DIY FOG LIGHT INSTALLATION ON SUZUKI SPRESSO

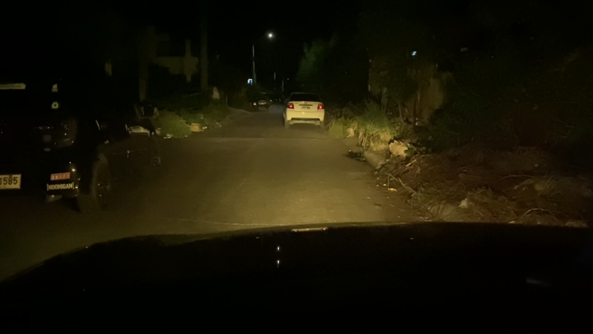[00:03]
Fog light lang yung ilaw natin, hindi ko binuksan yung headlight. Naka super dark na pala kaming tint. Pakita ko yan sa labas. Ayan. Ayan pagka nasa labas. At ito naman kapag ka sa loob ng sasakyan, naka super dark kaming tint. Ito naman yung headlight. Ayan yung aking headlight.
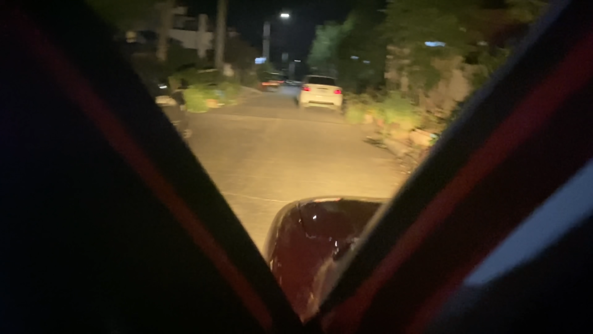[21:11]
ayan ayan pagka nasa labas at ito naman kapag sa loob ng sasakyan naka super dark kaming tint napaka lakas ng ilaw na to okay sya yellow nga pala yung nilagay kong fog light para all weather kasi yung yellow na ilaw pwede sya kapag umuulan hindi lumalabo ito naman yung headlight